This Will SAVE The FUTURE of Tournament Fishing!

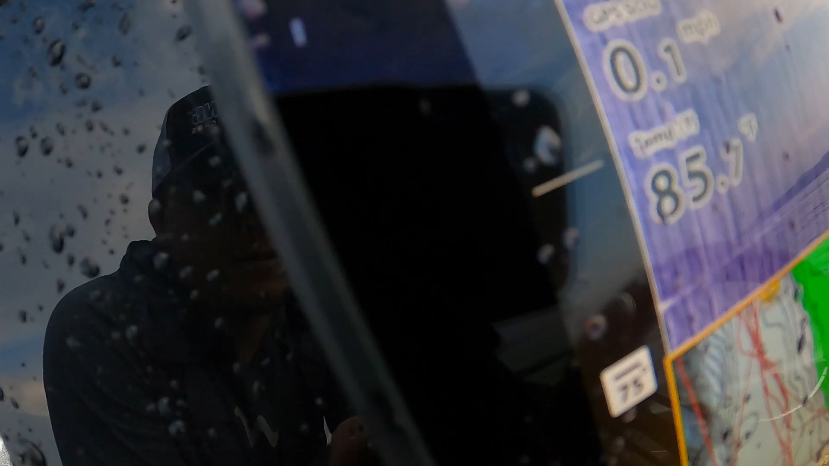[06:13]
On screen: water 85.7°F, speed 0.1 mph
temp out here is 85.7 degrees okay late august you know these fish are not very healthy